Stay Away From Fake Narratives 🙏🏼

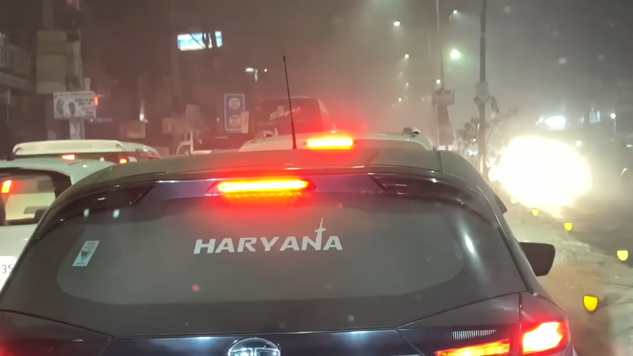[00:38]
बहुत जाम है भाई फ़हां में क्या करें बहुत जाम है